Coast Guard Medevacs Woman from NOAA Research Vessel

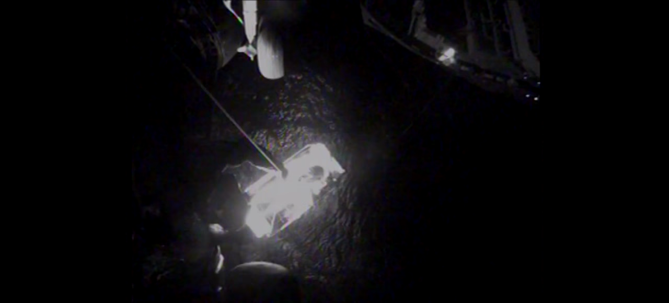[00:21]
Task is right below the deck. Perfect. We're going to set the door hook down for you.